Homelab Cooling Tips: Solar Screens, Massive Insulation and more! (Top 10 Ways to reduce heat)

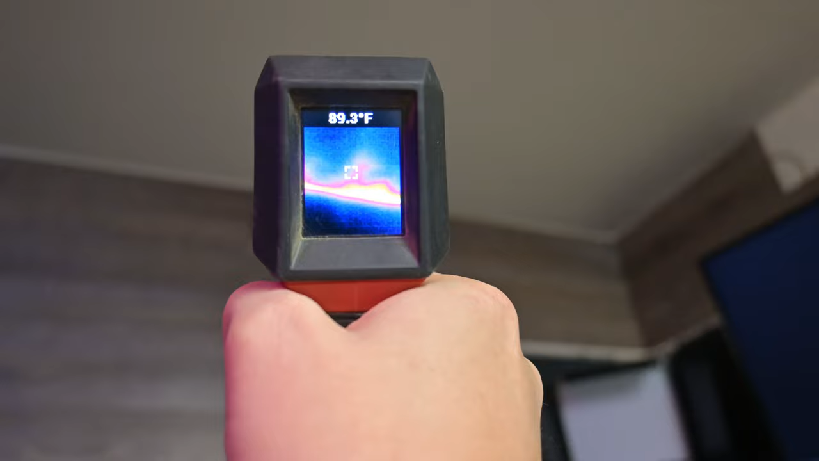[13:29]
On screen: spot 89.3°F
when I was doing some insulation, I clearly did not do a good job of.
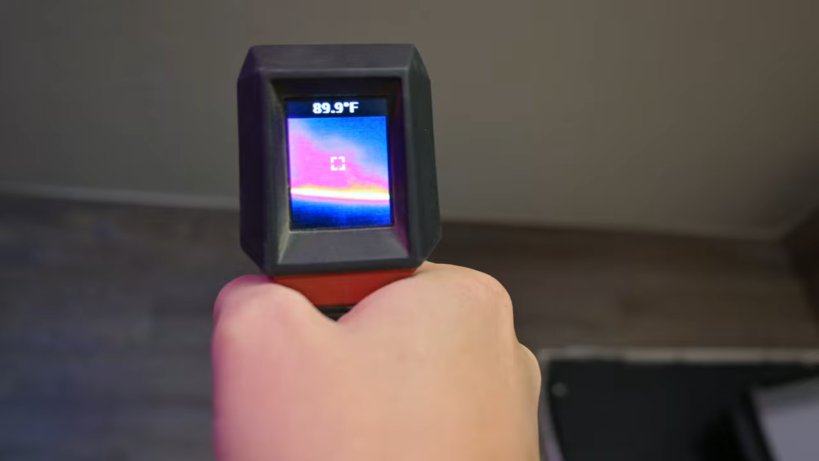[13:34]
On screen: spot 89.9°F
You can see here, this bay definitely did not get even close to as much as it should have is
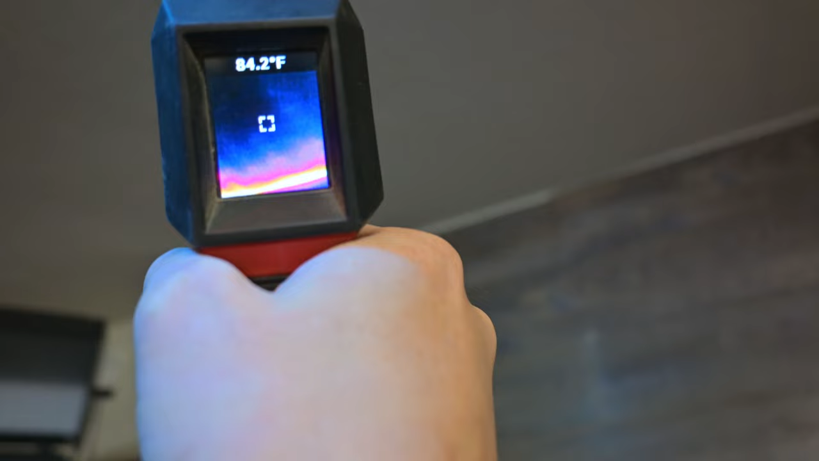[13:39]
On screen: spot 84.2°F
I did not do a good job getting the insulation all the way to the edge of
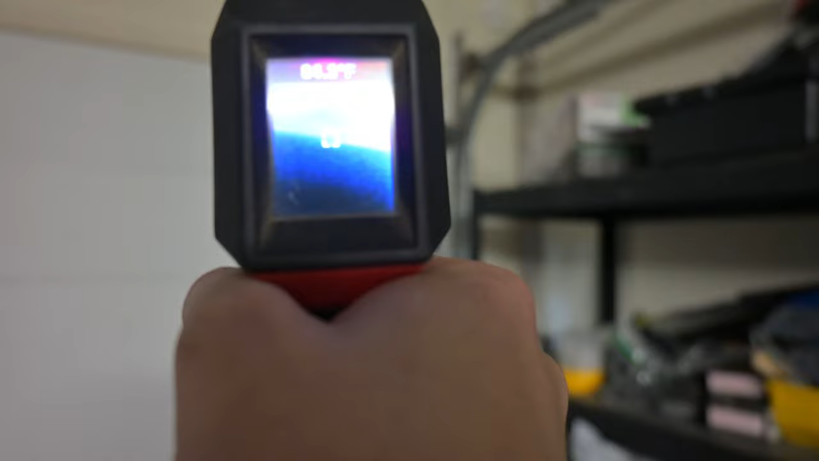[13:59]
Let's take a look at some of the areas here that are unsealed.
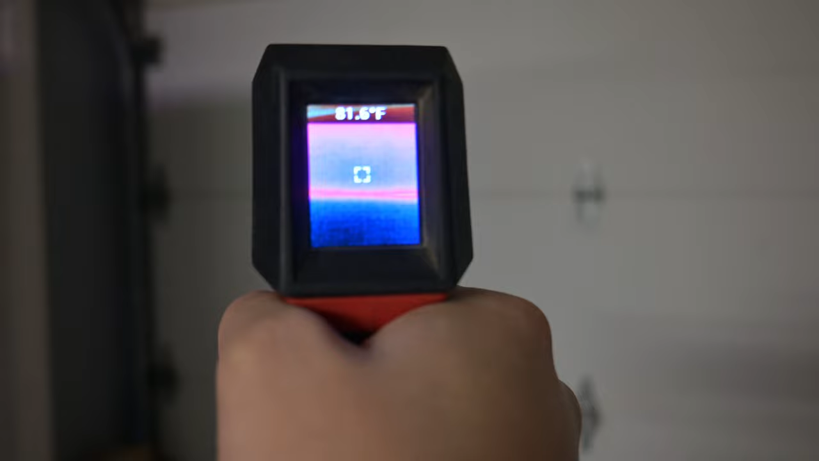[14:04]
Now these are not good, but they are certainly not as bad as what's going on with the attic there.
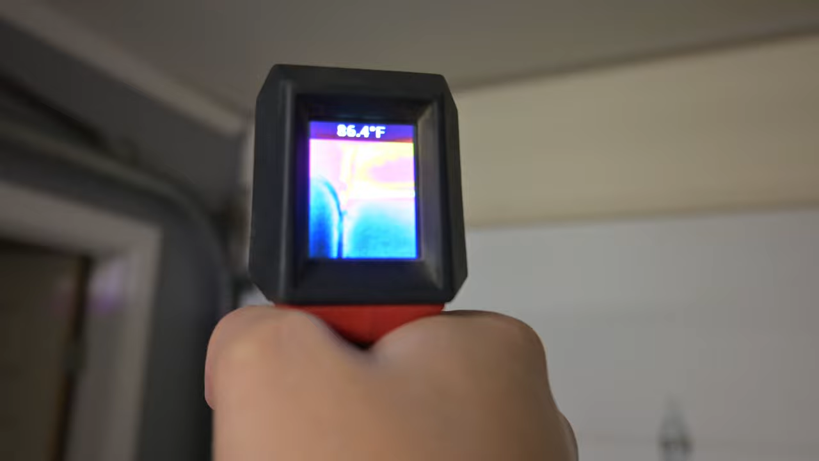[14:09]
And you can see that that is letting in hot air there for sure, right about 86 degrees or so.
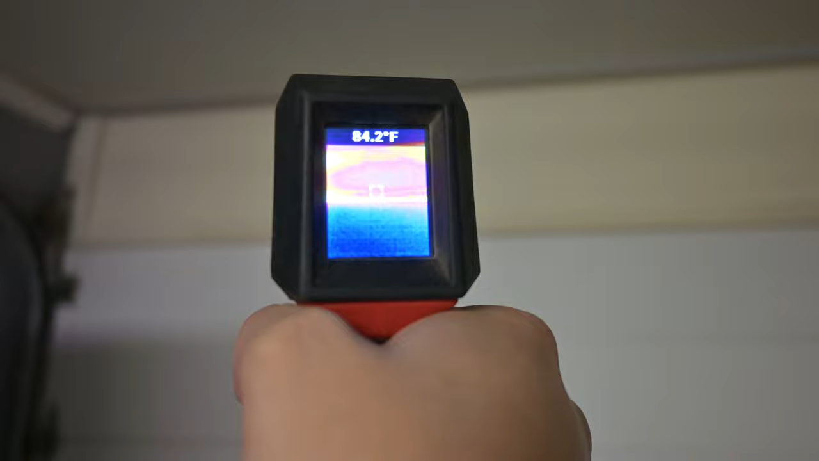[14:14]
On screen: spot 84.2°F
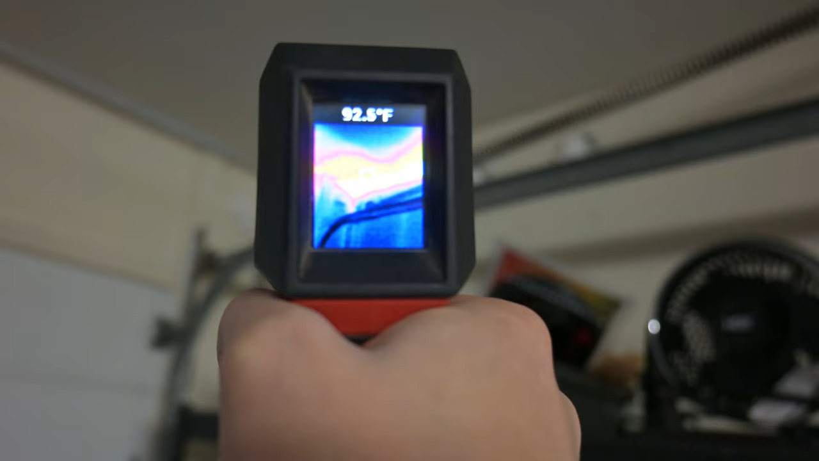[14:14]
On screen: spot 92.5°F
But that's not quite as bad as the 93-94
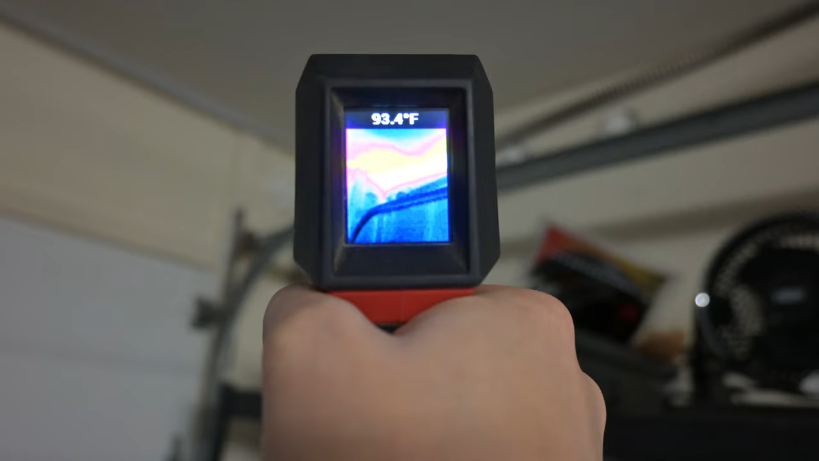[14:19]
On screen: spot 93.4°F
degrees that we're letting in with the uninsulated part that we've got here.
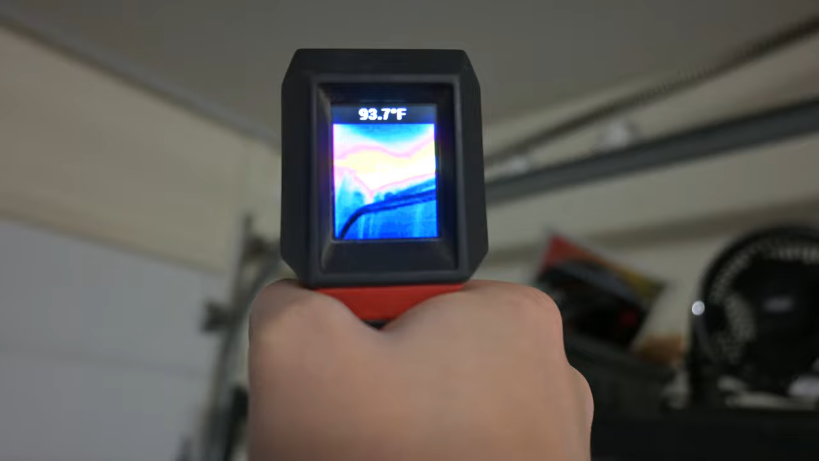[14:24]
On screen: spot 93.7°F
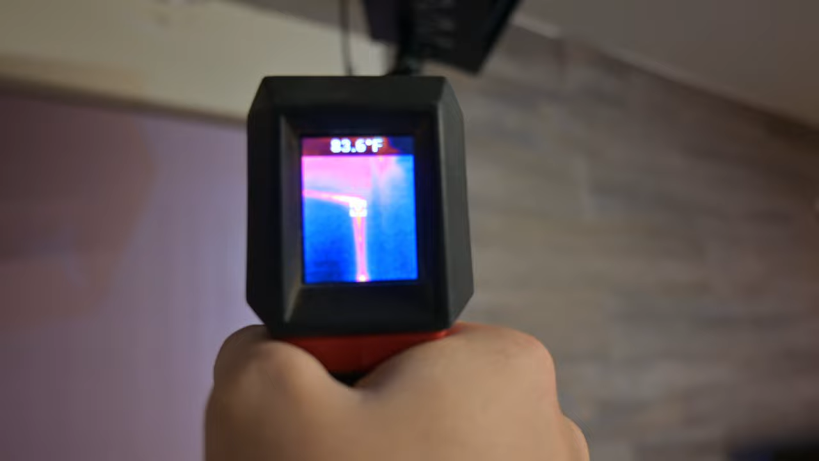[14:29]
Checking the job that we did here, we can see that we've got a little bit of heat seepage on the edges here.
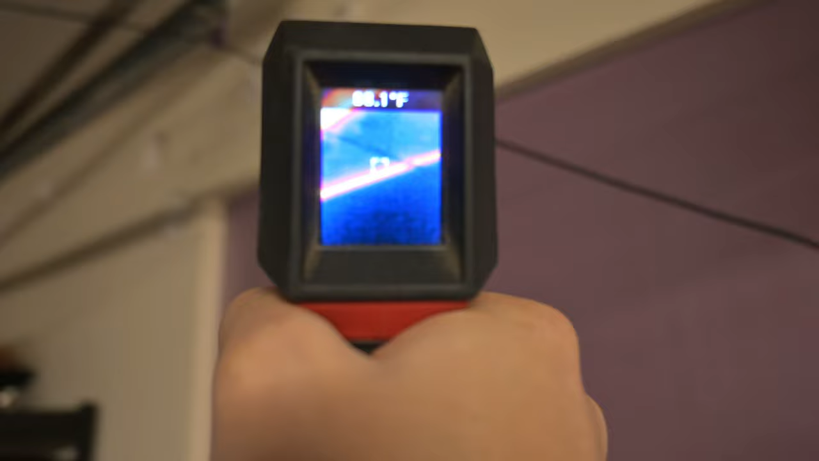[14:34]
I think some felt crammed in there would probably be really a good idea here to finish that off.
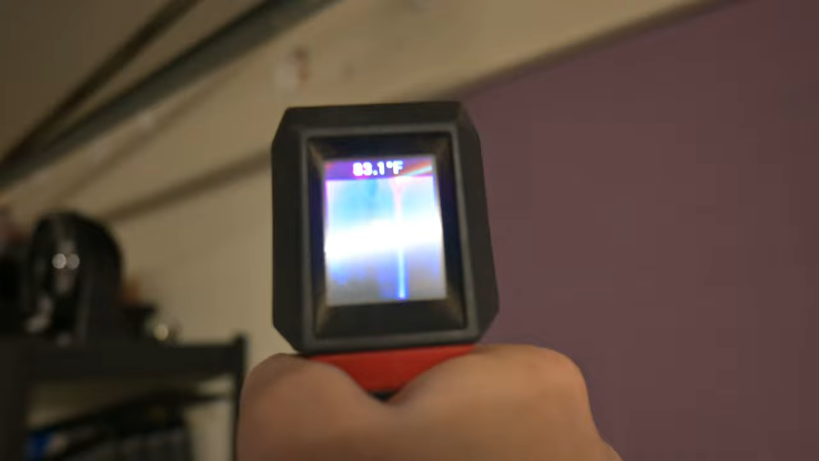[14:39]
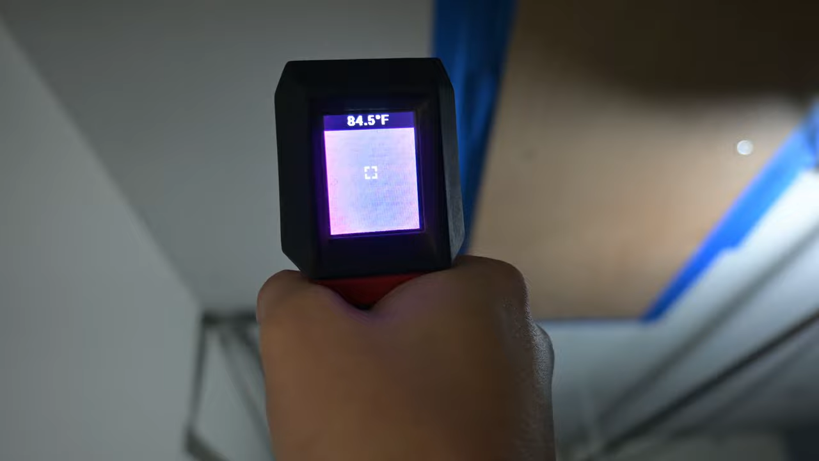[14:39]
On screen: spot 84.5°F
And if we're looking at some of the attic here,
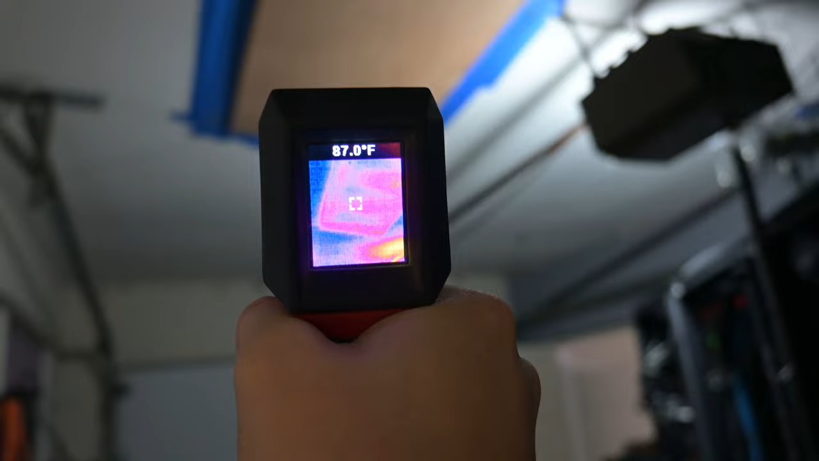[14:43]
On screen: spot 87.0°F
you can definitely see that while the attic door here is hotter, it's not dramatically hotter like it was before.
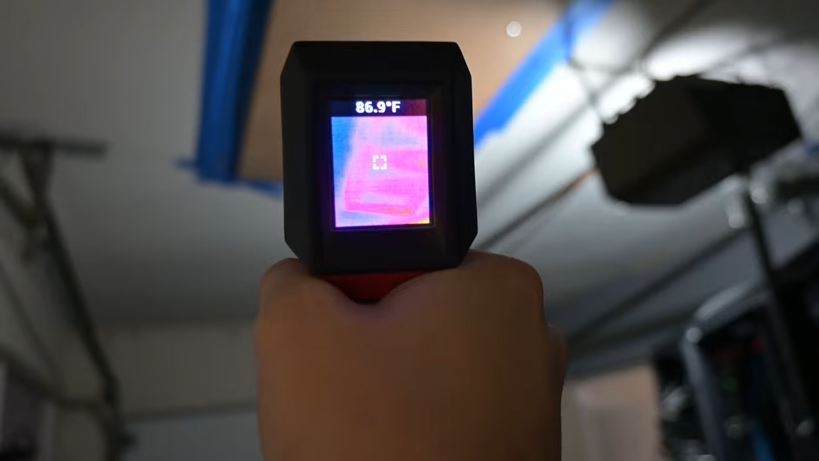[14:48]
On screen: spot 86.9°F
Now it's just running right around 86 to 87.
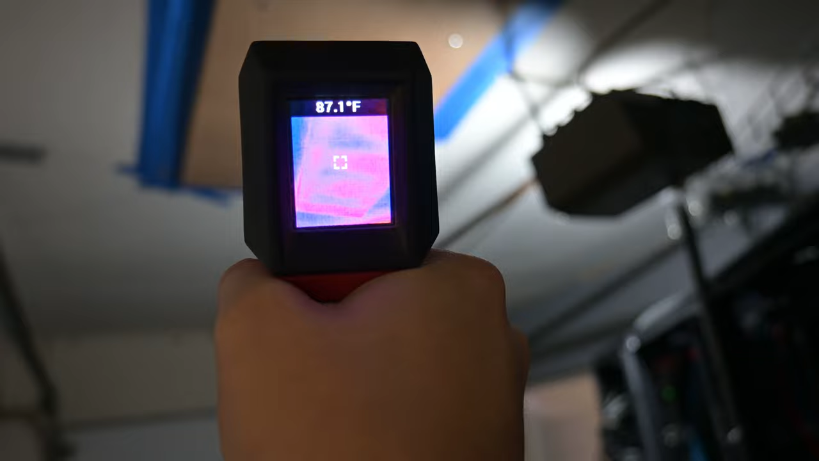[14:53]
On screen: spot 87.1°F
So that's not quite as bad as it was. And you can see that the attic actual place where the insulation is resting right beside it is about 84.5.